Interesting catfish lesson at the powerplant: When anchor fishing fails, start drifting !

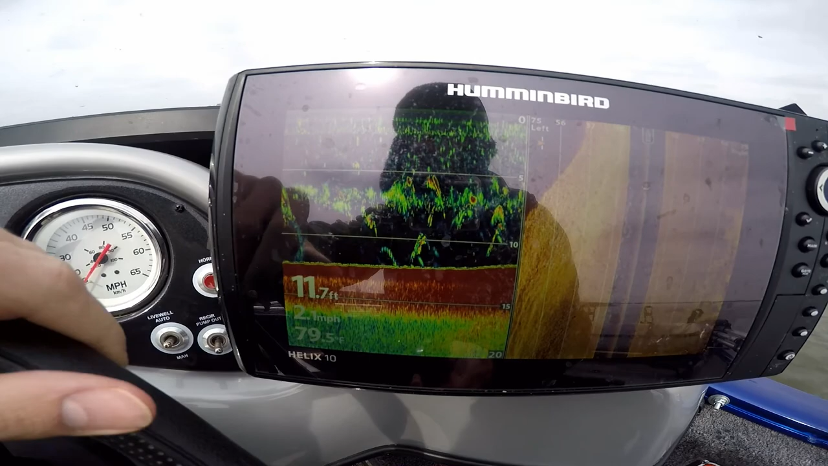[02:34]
On screen: depth 11.7 ft
Let's try to find some shad.
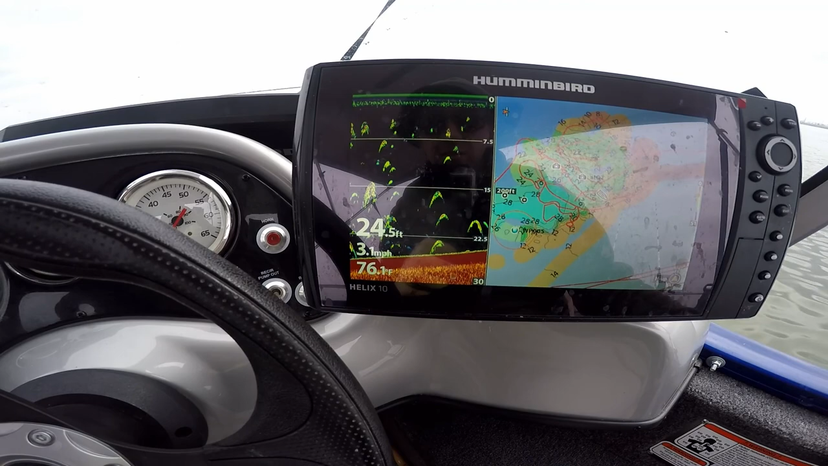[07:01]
On screen: depth 24.5 ft, water 76.1°F, speed 3.1 mph
I don't know, should I drop here?
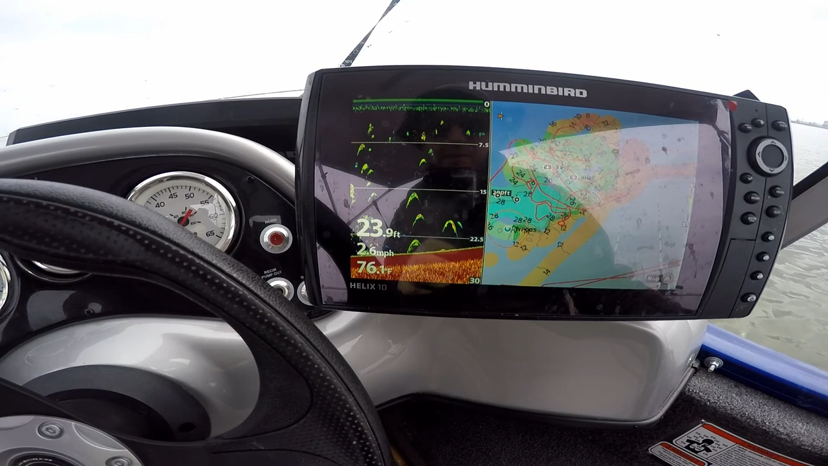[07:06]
On screen: depth 23.9 ft, speed 2.6 mph
So much fish, guys. Maybe I was too deep.
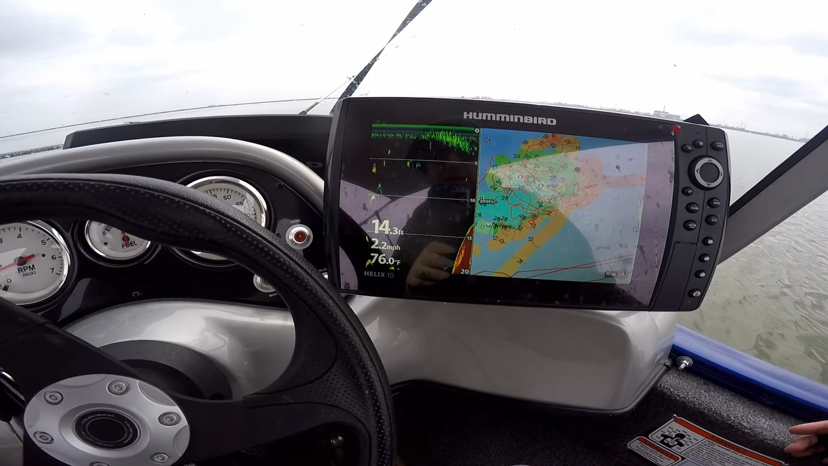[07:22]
On screen: speed 2.2 mph
See, they're right on the corner, right on the drop off. We're gonna try some drifting now.